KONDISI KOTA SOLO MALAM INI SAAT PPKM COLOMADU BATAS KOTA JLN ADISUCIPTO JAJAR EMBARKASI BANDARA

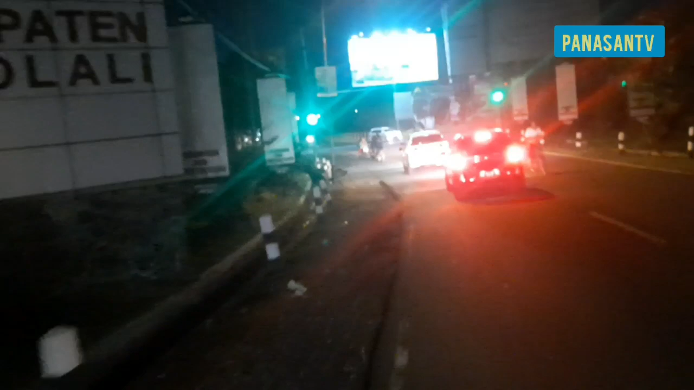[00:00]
Oke, teman-teman, ketemu lagi dengan Panasan TV.
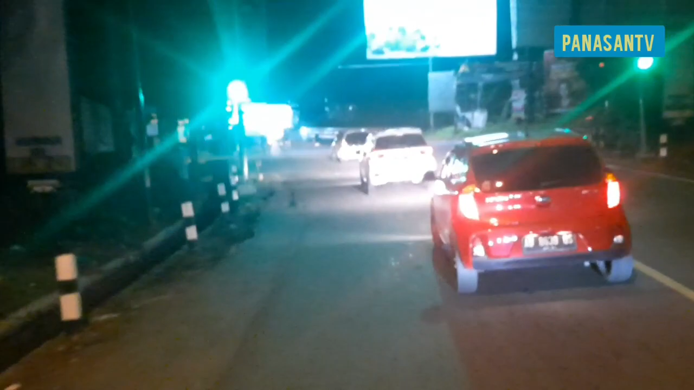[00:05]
Hari ini tanggal
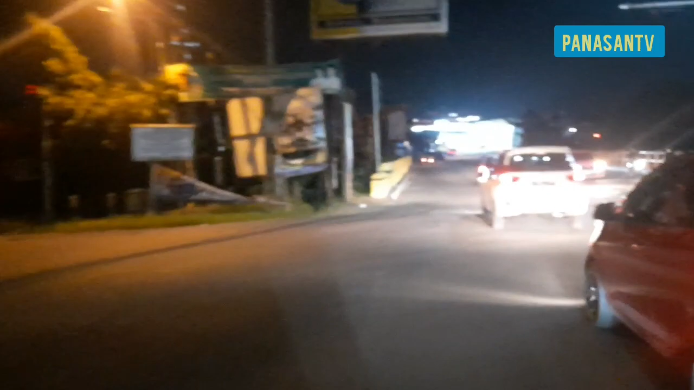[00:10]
10 Juli 2021, malam minggu, teman-teman. Kita akan jalan-jalan di Colomadu dan sekitarnya. Apakah ada penyekatan atau tidak di malam hari ini? Di malam
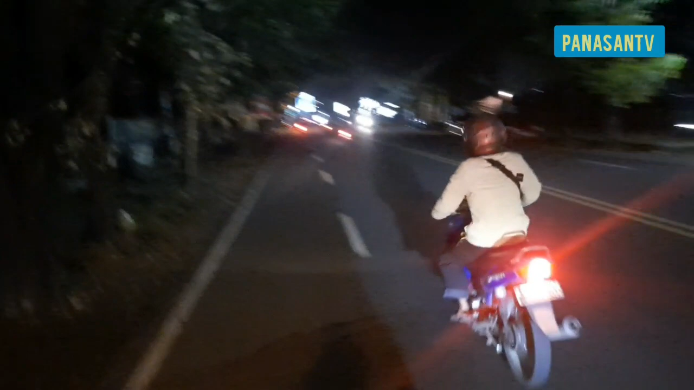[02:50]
tapi saat ini tidak ada yang jualan. Adanya pos polisi, teman-teman. Pak polisi, selamat bertugas. Suasana hening, teman-teman. Tidak seperti biasanya. Jam 8 seperti jam 11 malam. Padahal ini malam minggu loh, teman-teman.
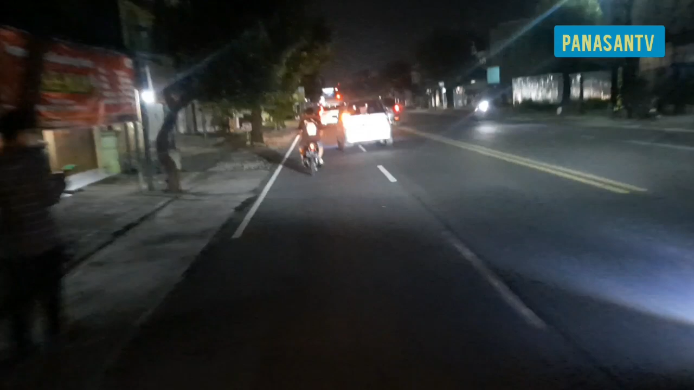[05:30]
Biasanya di kanan itu ada Alfamart, dan di kiri itu ada Indomaret, tapi ini tutup, teman-teman. Bahkan kaki lima pun tutup, angkringan juga tutup, teman-teman.
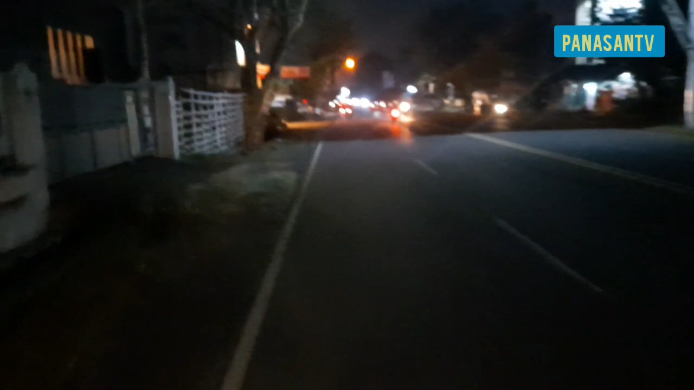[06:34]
Yang biasanya di sini ada Alfamidi, teman-teman, tutup. Itu tinggal lampunya doang. Apotek. Apotek buka, teman-teman. Emang aturannya malah apotek dianjurkan 24 jam.
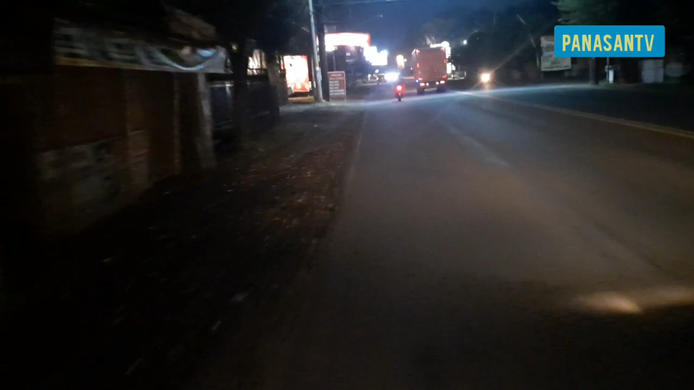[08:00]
Buka bugi. Terus ini yang biasanya lor in, ini ada di depan taman itu ada angkringan, angkringan modern juga tutup, teman-teman. Javanir juga tutup sudah.
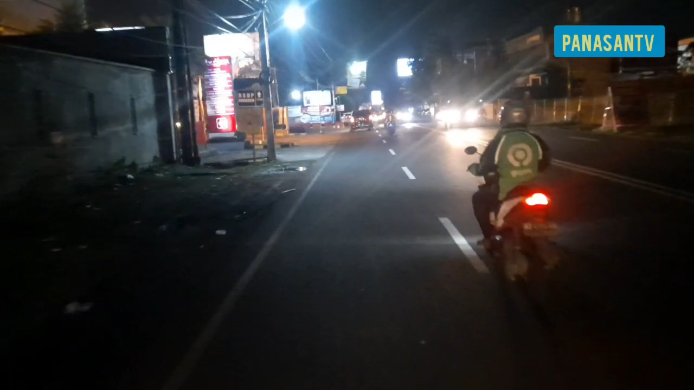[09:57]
Apakah ada penyekatan dari Karanganyar ini, dari Colomadu ini? Kalau ada penyekatan ya kita terpaksa balik, teman-teman. Ini sudah di Gapura. Oh, ada penyekatan, teman-teman.
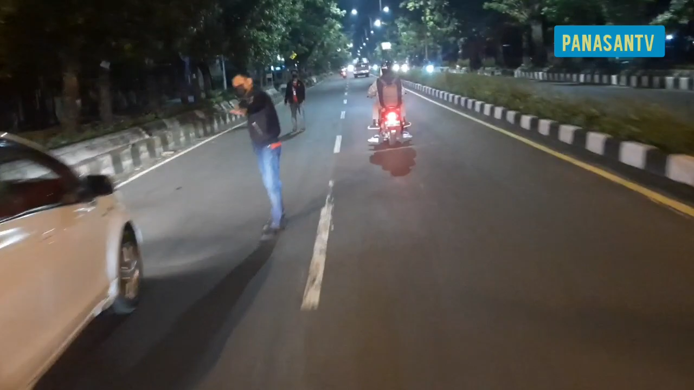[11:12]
Oh, untuk mobil akan diperiksa, teman-teman. Ternyata untuk mobil diperiksa. Tadi luar kota apa ora, Bu, mobilnya?
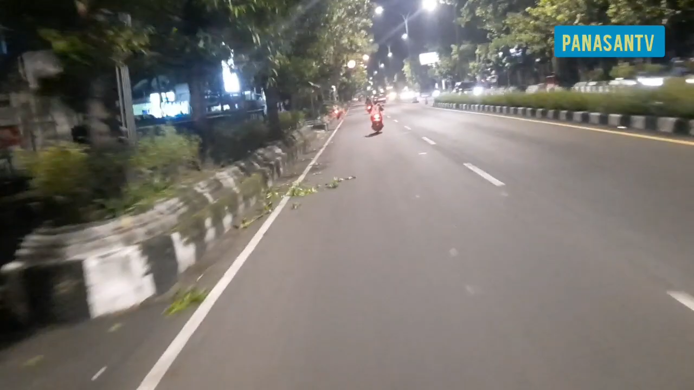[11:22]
Plate apa? Plate mobil mau apa? B, oh ya. Plat B itu dihentikan, teman-teman.
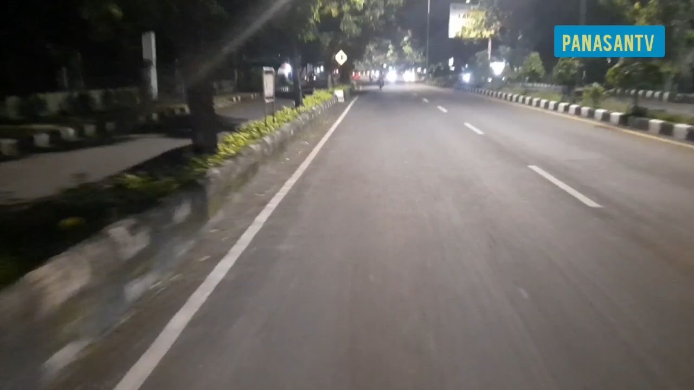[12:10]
Oke, nanti kita ke Jajar. Apakah di Jajar ada penyekatan, teman-teman? Jalan Adi Sucipto terang, ya kan? Lampunya di tengah.
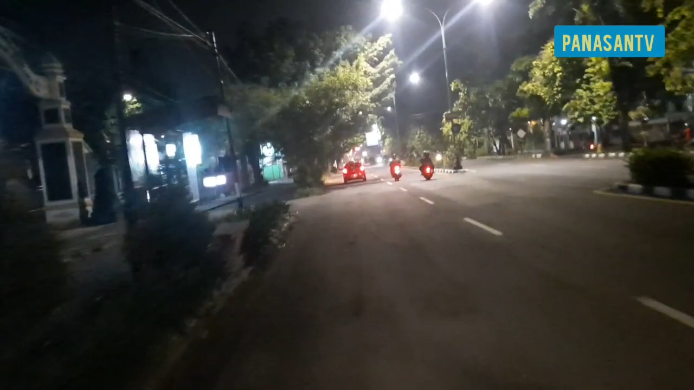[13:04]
Kita ragu, teman-teman. Yang jelas kita ragu kalau mau ke Solo. Daripada ada apa-apanya, mending ya kita ke kiri aja.
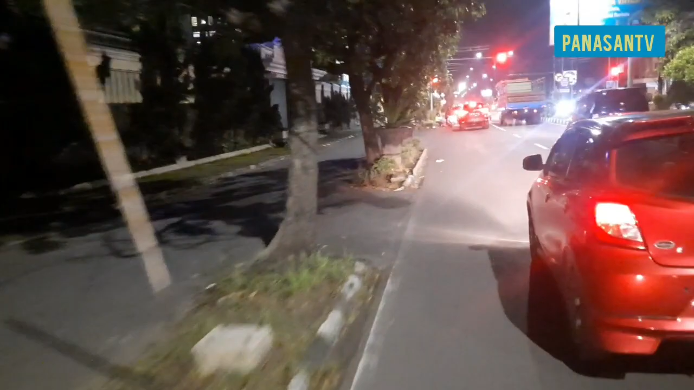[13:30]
Oke, nggak ada, teman-teman, nggak ada penyekatan di Jajar ini, Bang Jun Jajar ini. Tapi kita ambil kiri aja, teman-teman.
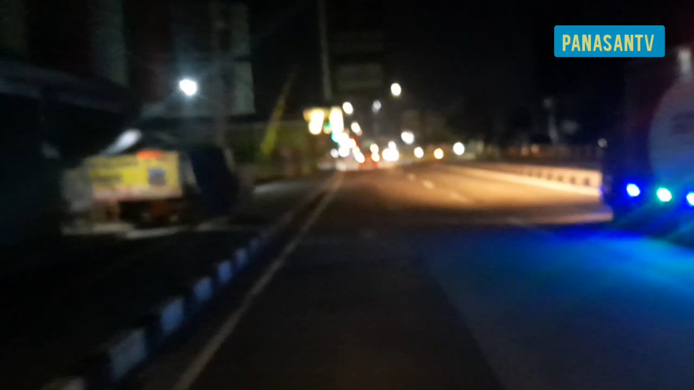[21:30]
Kalau maju sedikit nanti kita sampai di pintu masuk tol, teman-teman. Nah, ini pintu masuk tol. Indomaretnya tutup.
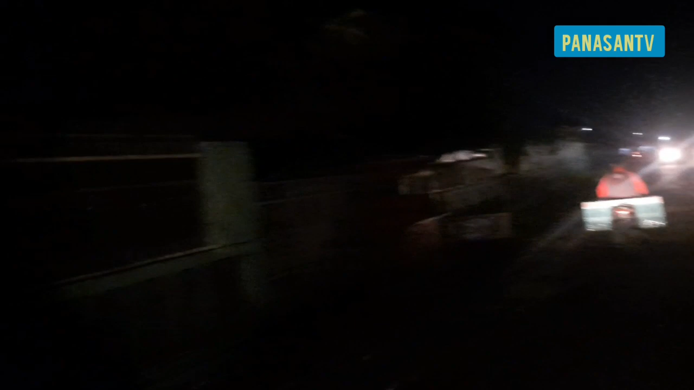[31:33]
Ini tempat karantina yang terkena COVID teman-teman, di sini, di embarkasi ini.